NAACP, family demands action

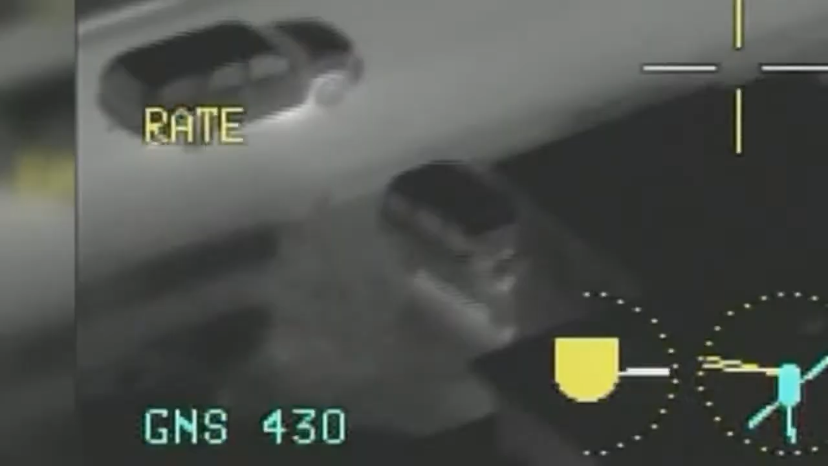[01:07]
Police helicopter video shows Mitchell, who had returned to his own house, fire a shot from his garage as Pearson pulled up.
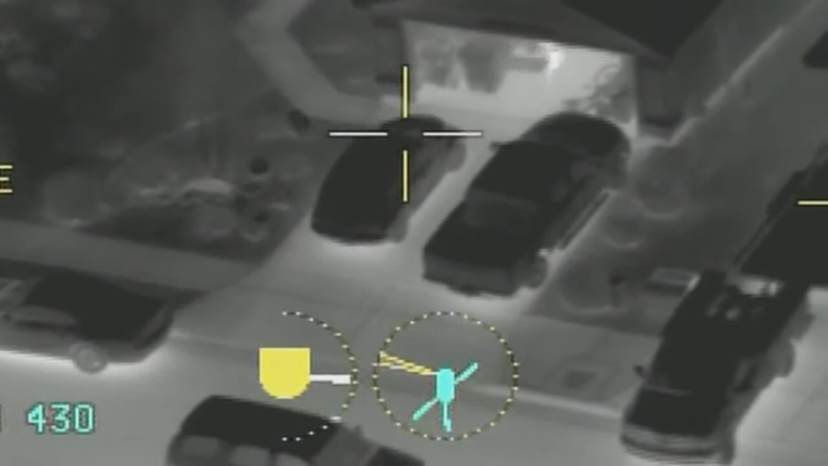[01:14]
Pearson fired back, killing Mitchell. APD called it self-defense.